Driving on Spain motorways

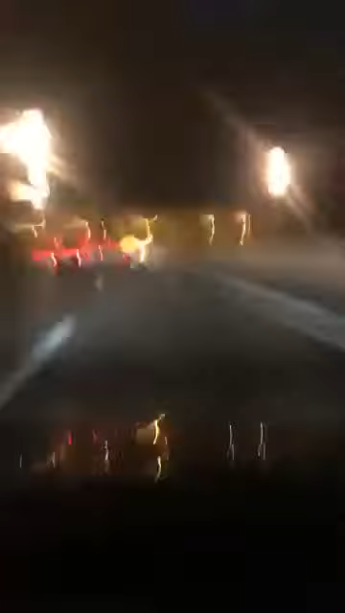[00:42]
place. This is Barcelona. 6:23 in the morning. It's anarchy. Look at it. It's absolutely awesome.